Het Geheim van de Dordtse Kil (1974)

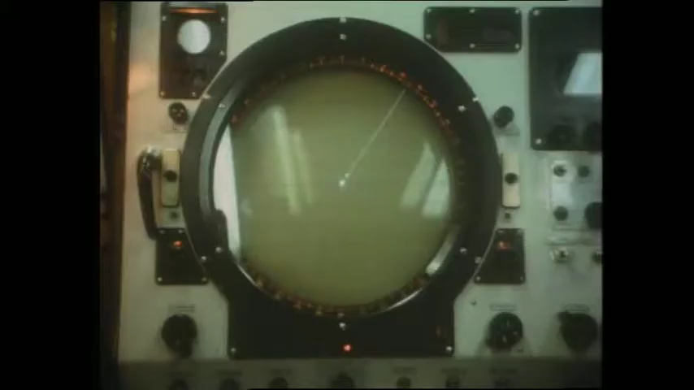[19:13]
U ziet hier een radarscherm en daar zit een wit stipje op en dat is de ballon die zojuist vertrokken is op het achterterrein.